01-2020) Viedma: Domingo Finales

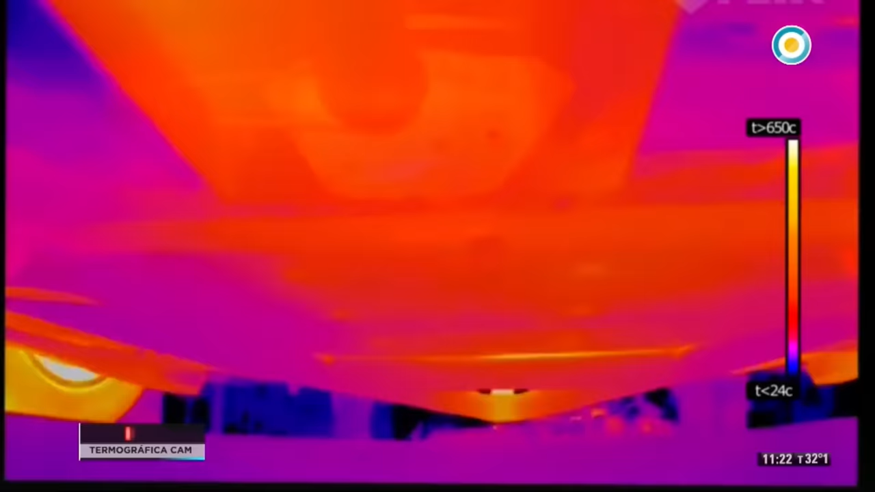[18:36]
Calientes están los rivales de Werner porque se escapó 4 segundos y medio en 5 vueltas cronometradas y así llegaba el auto.
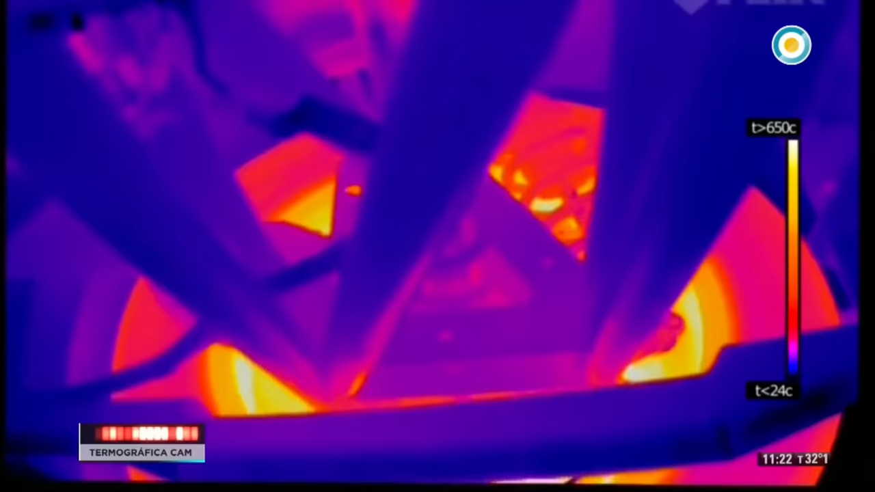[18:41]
El Ford número 3 del piloto de Paraná, recinto de verificación técnica,
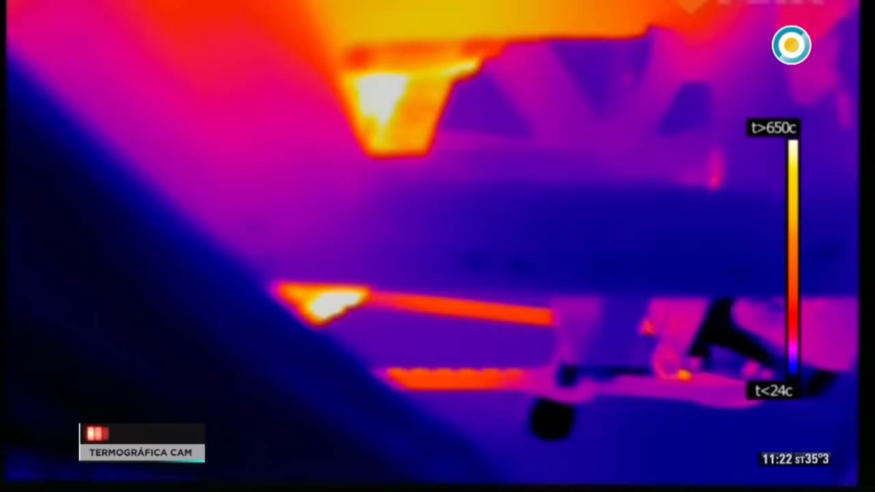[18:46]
nos metemos en las entrañas del auto con la visión termográfica para ver justamente los residuos térmicos,
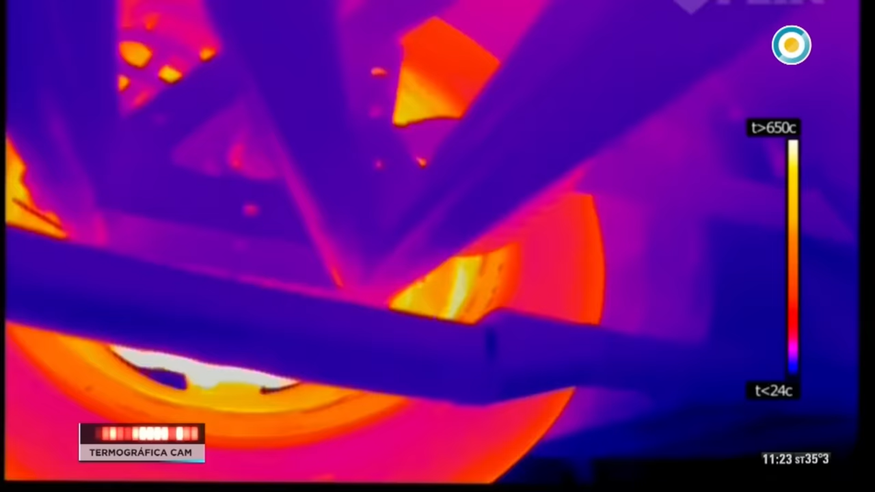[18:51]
cómo ha quedado el auto, todos los órganos mecánicos que todavía no se han enfriado,
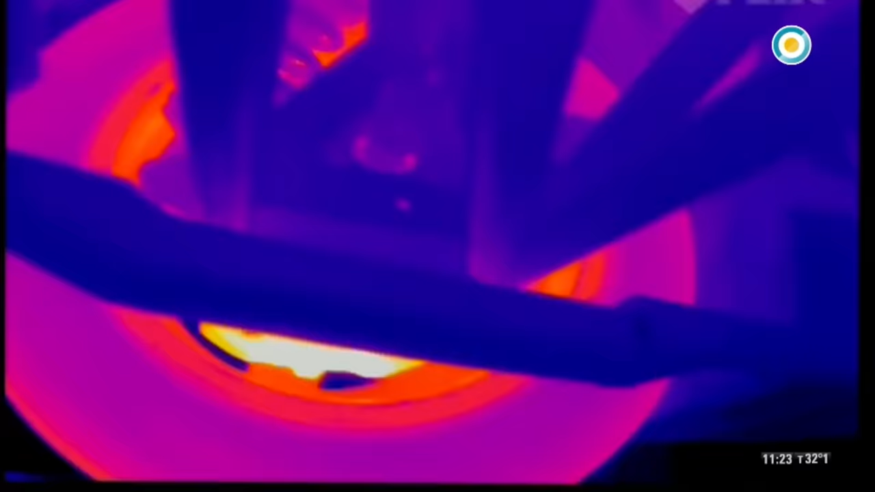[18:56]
como por ejemplo, ahí vemos los discos de freno.